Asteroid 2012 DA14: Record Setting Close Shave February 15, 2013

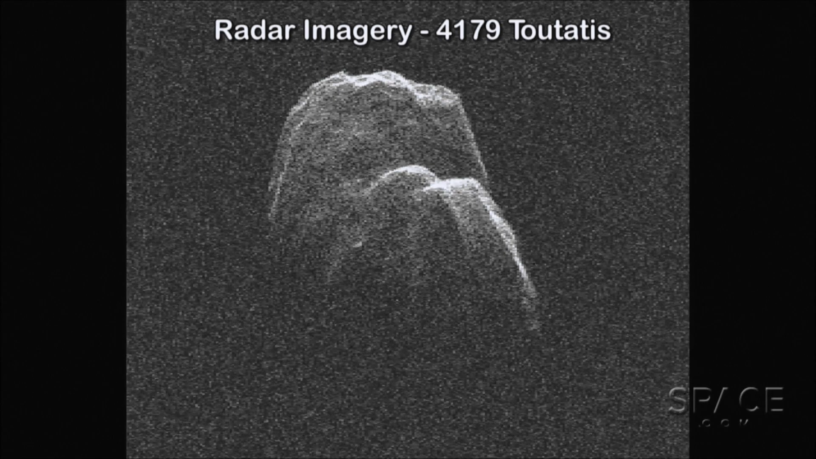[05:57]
not only of its position, its range and the so-called Doppler effect, which measures its radial velocity along the line of sight,
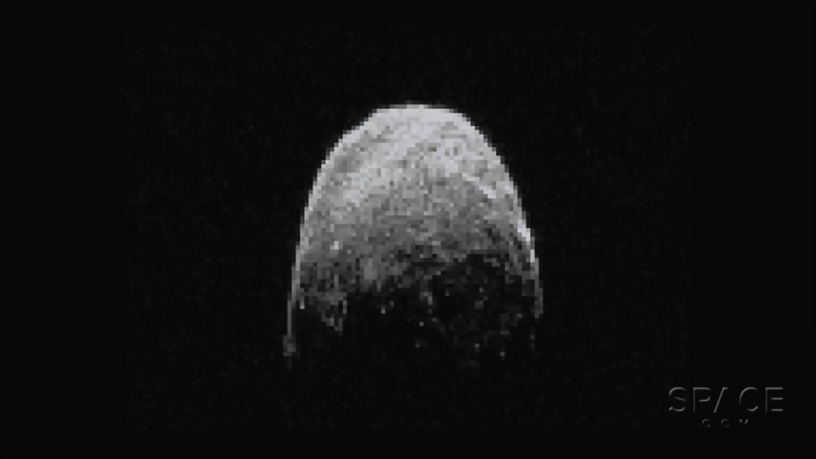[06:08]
but it'll actually be doing four-meter resolution shape modeling.
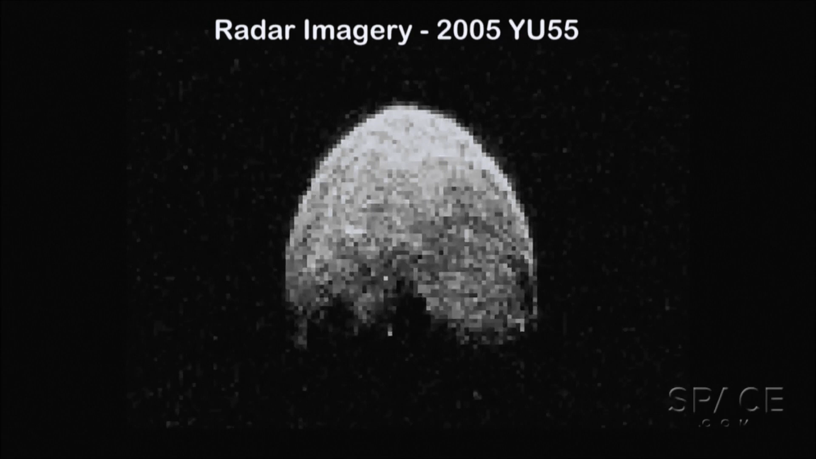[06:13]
So we'll be able to understand this object down to the four-meter level.